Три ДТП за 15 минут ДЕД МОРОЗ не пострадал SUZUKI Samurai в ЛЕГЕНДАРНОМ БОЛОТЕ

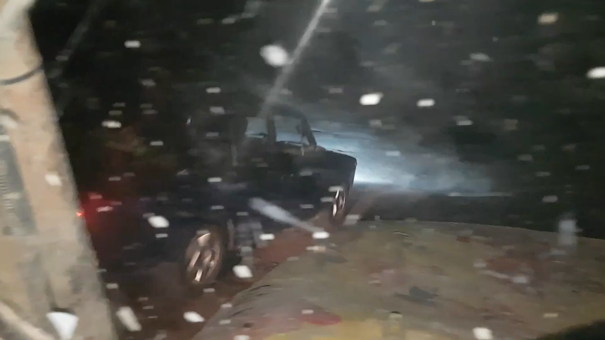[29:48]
Ух ты, шо, тут вообще, да? Тут какие-то опасные все ездят на этих Жигулях. Вон, смотрите, какая там тачка.